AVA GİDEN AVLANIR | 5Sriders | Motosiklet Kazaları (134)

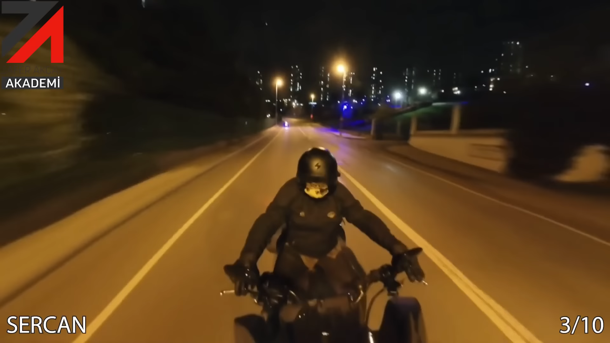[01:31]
Akşam vakti, Sercan'ın kamerası arkadan geleni seyredin şimdi. Ey yavrum ey geliyor vallahi billahi. Bak kavşağa girişe bak,
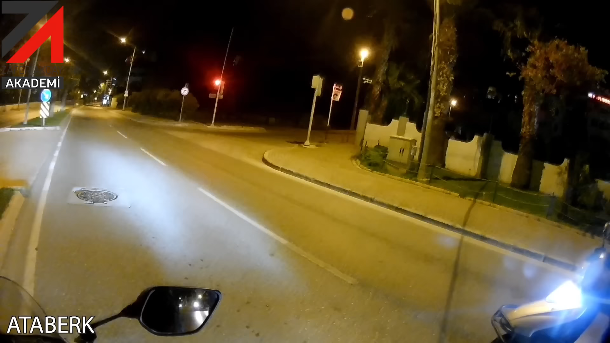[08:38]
Atapark'ta kırmızı da duruyor. Bir motor, bir motor daha. Sohbete bak. Sohbet.
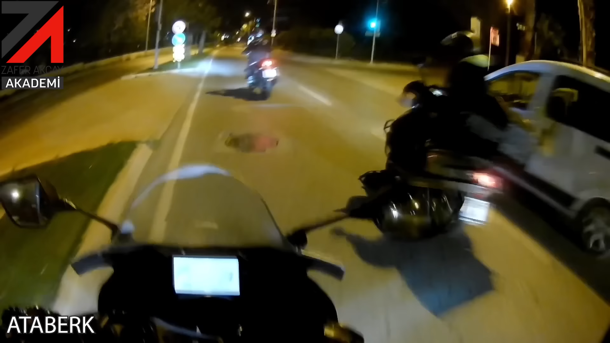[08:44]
Helal be. Ama sohbet ederken biraz dikkate.